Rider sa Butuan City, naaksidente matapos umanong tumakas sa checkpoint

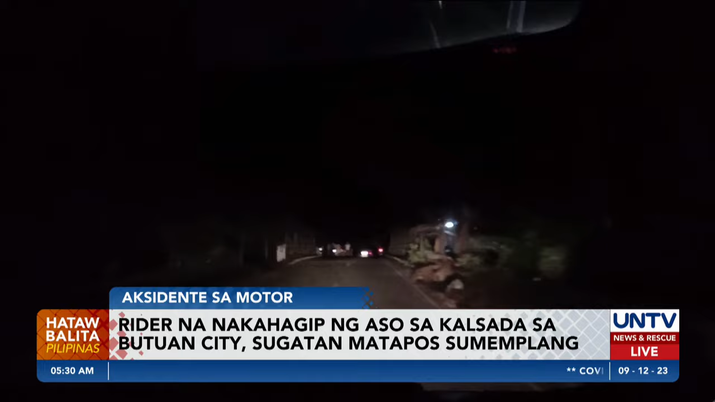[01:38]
Isa pang motorcycle accident ang nirespondihan ng UNTV News and Rescue Team sa barangay Lemon, Butuan City.